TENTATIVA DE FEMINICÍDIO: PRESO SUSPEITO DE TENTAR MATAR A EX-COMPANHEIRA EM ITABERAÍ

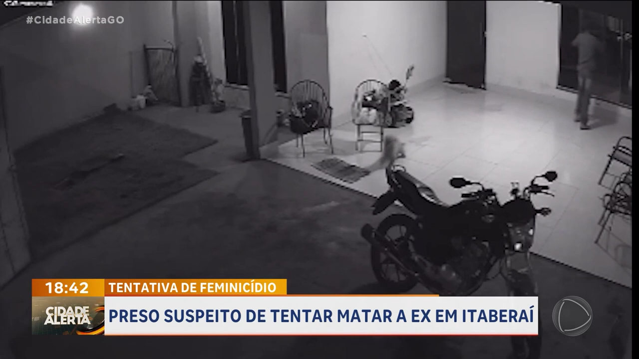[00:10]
Ele chega, quebra lá e vai pra cima da mulher pra tentar matá-la. Uma pessoa consegue correr da casa, olha lá, uma pessoa carregando uma criança e consegue correr da casa. Esse homem, olha lá, conseguiu correr. Agora o bandido vai correr também, deixa eu ver o bandido saindo. Olha, a mulher correndo ali, uma mulher correndo, olha lá, olha lá, a mulher que ele tentou matar tá lá dentro. Olha o bandido correndo, olha, isso foi em Itaberaí, pessoal.